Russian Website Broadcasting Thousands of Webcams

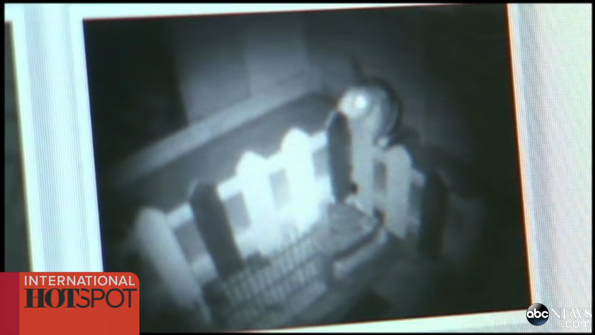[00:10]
a privacy breach that puts your most intimate moments on display webcams to watch your house or your children are being accessed